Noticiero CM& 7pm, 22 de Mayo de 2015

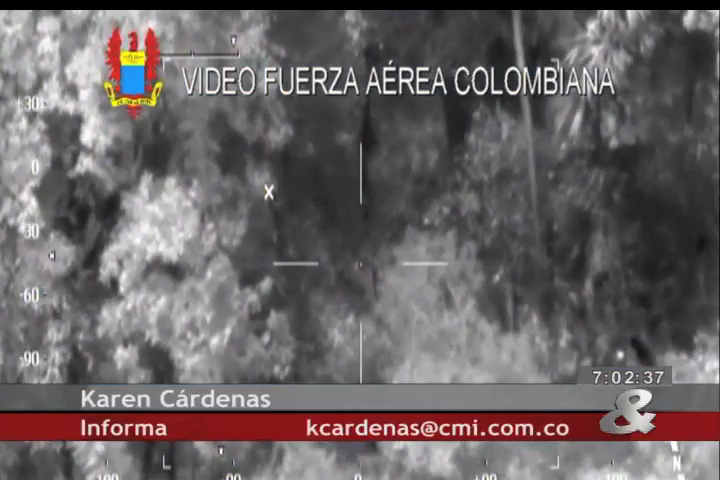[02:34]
Estas son las primeras imágenes reveladas por las fuerzas militares y tomadas por la Fuerza Aérea Colombiana en las que se logra ver al avión tipo Tucano sobrevolando la vereda San Agustín en el municipio de Guapi,
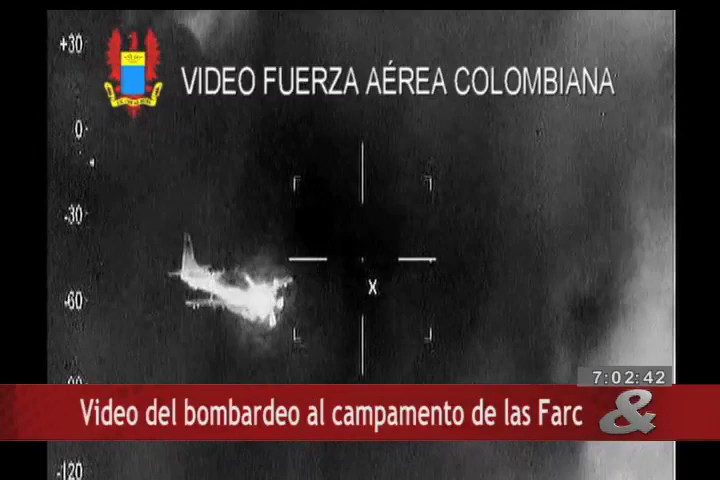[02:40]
en Cauca, al occidente del país. Los videos muestran el momento en el que la aeronave enfoca su objetivo en medio de la selva y lanza varias descargas explosivas sobre la zona donde,
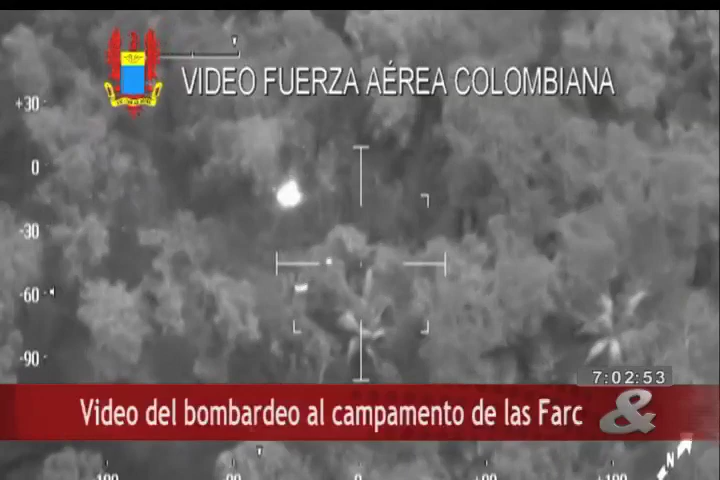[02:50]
según información de inteligencia de la policía, se hallaban los guerrilleros del Frente 29 de las FARC y su segundo cabecilla, alias Javier El Chubo. Además de los bombardeos realizados por la Fuerza Aérea,